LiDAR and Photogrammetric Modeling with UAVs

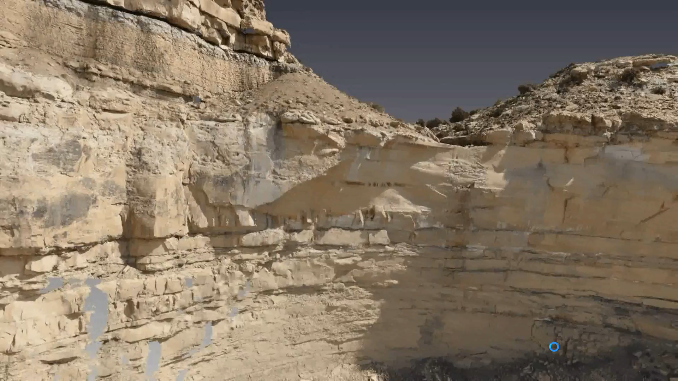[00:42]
A very large structure. This is actually a computer-generated model from just taking individual photographs and then stitching those together to develop a three-dimensional object,
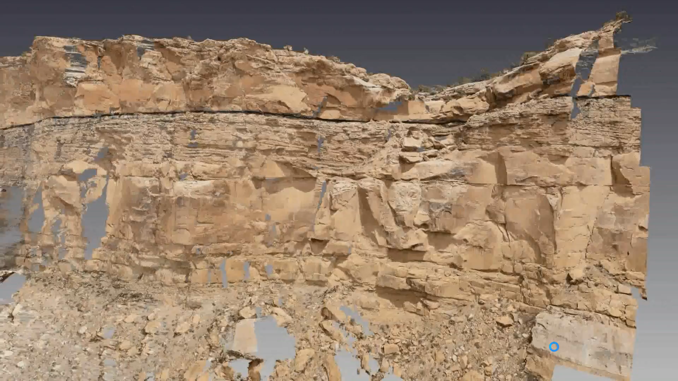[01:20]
So you see a slice of the cliff, basically a cutaway of the reservoir,
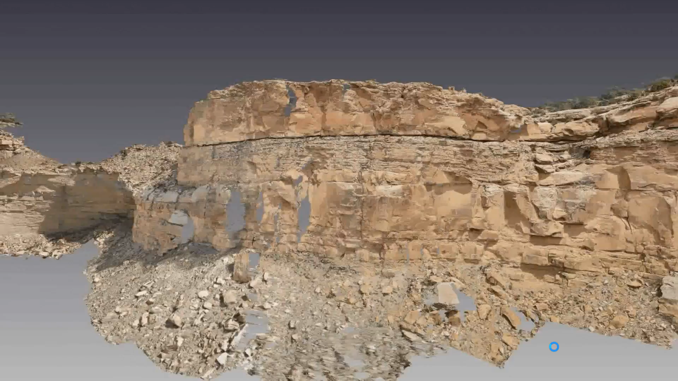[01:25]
and then you can infer things on what's happening inside the reservoir.
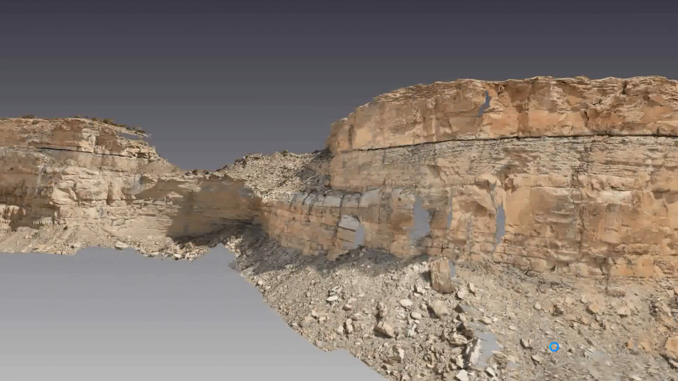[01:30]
So combined with core samples and computer modeling, they're able to be able to tell what's happening in that reservoir. Okay, so we wanted to develop, in that case,
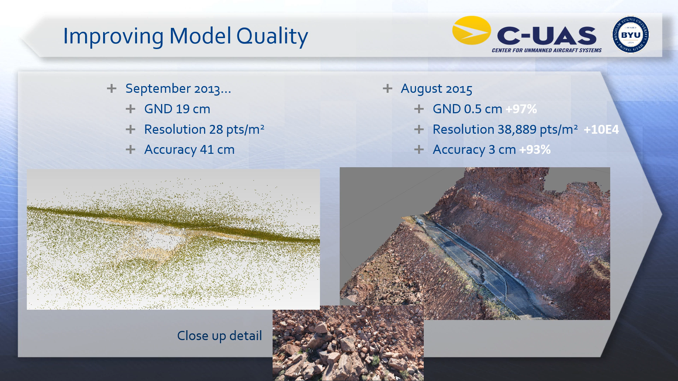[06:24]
Okay, and you can also see just by inspection, you can see some of the close-up detail there at the bottom, where we can look at individual rocks, whereas before it was more of just a general kind of fuzzy point cloud. Okay, what we've learned, some of the significant things about improving the model quality,
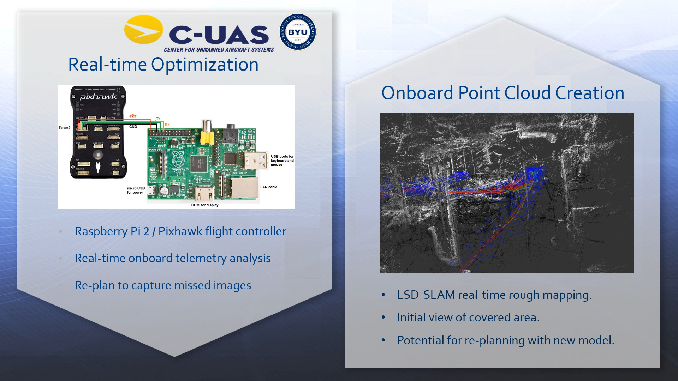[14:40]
So we're working on that, and then also combining that with these LiDAR pucks to be able to leverage the accuracy of
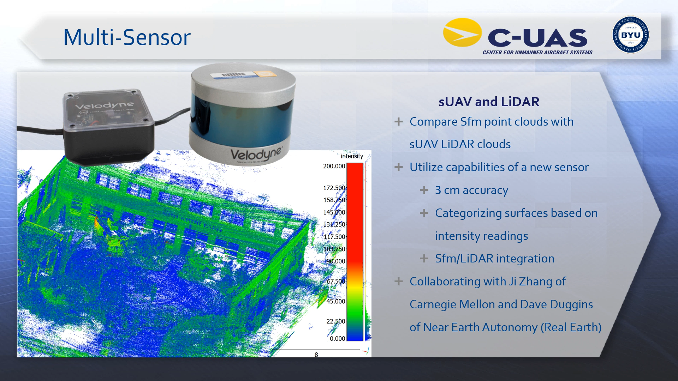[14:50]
the LiDAR with the resolution of the structure for motion.